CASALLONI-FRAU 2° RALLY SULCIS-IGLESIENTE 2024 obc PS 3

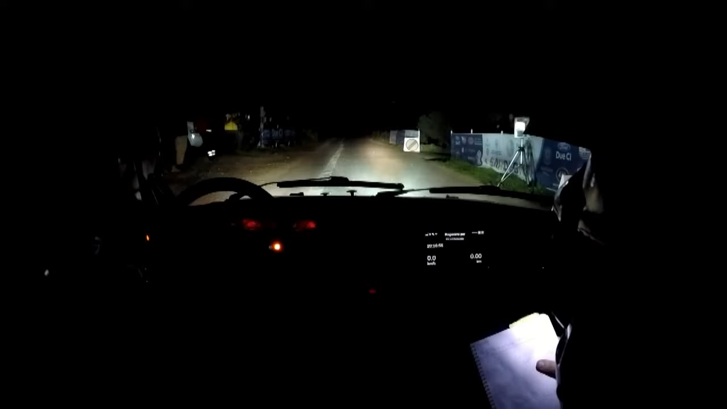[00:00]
5 secondi, 4, 3, 2, 1, vai! Accenno destro, al palo, destra 4, per sinistra 3,
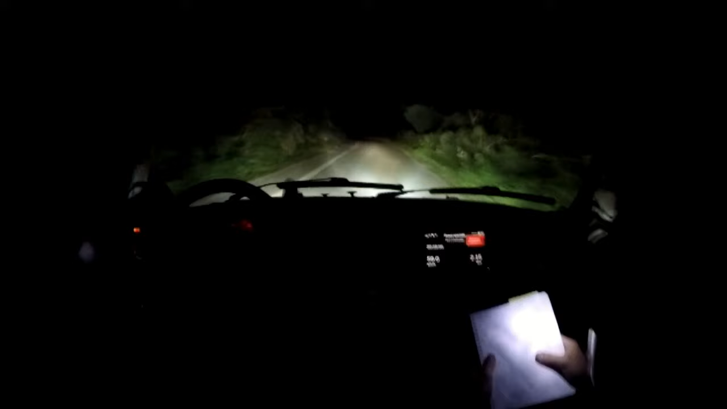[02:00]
Sinistra 3, apre, stai destra, barriera destra, inversione, sinistra, pari mannendo un decosa, piddacci, Luca, parello, cosa prendi te? Vai, cazzo, ti prendo la mano, sinistra 4, hai vista la bandiera gialla? Vista, vista, in destra 3 più, vai, due tempi, sì, questo che è Domenico, no, cioè, non lo so, due tempi, eh, sinistra 4, sporca, e alla casa, sinistra 5,
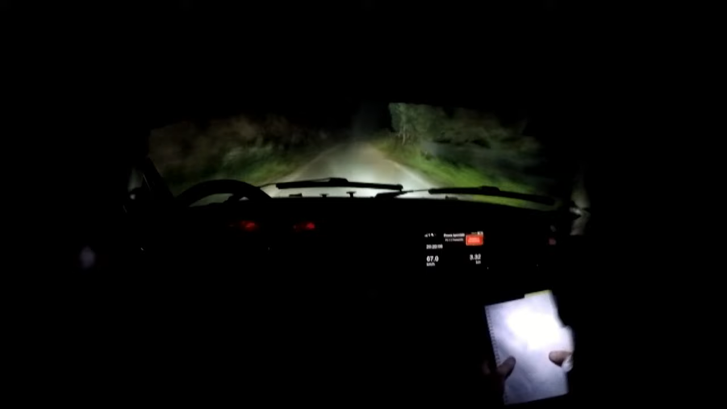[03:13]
comunque non è sporca per niente, sinistra 3, in destra 3, non tagliare, sinistra 4, vai, 50, sinistra 3, in destra 3 più, in sinistra 4, in destra 4, dosso, sinistra 4 continua, per, destra 4 lunga, su dosso, vai,